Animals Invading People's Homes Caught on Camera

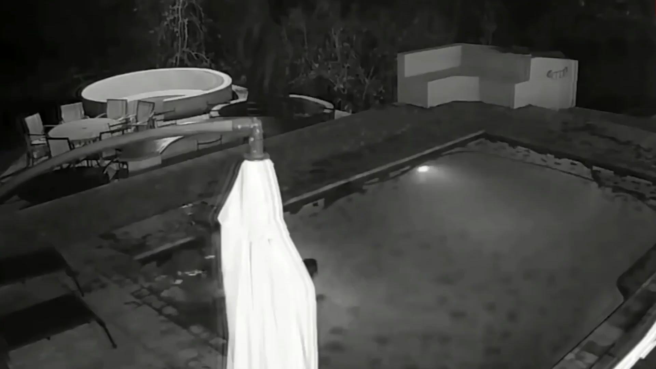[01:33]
to comfortably lounge in your pool and it seemed to be having a good time as well will you be surprised or shocked same happened with a family who was shocked to see this view even though it's a baby alligator you must have to take care of